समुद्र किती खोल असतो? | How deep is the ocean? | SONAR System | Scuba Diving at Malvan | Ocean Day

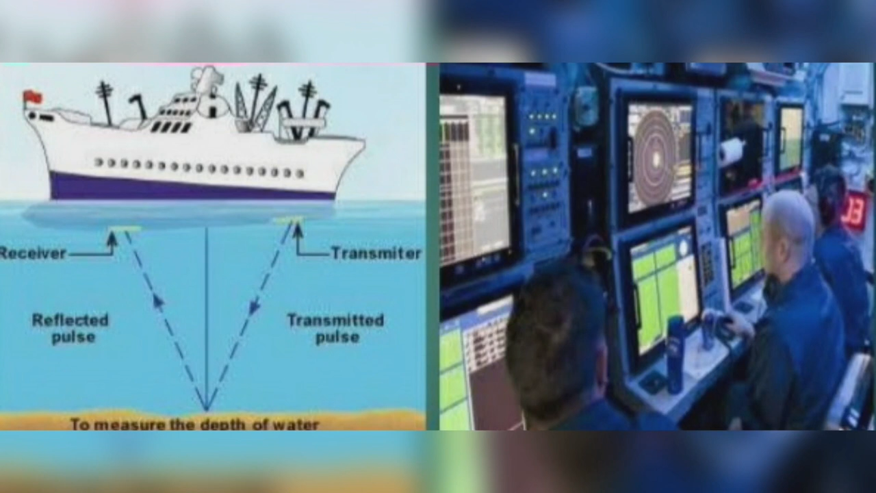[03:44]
प्रक्षेपक श्रव्यातीत मणजे अल्ट्रासोनिक साउंड वेव्स निर्मान करून प्रसारित करतो। हे तरंगा पान्यातून प्रवास करतात।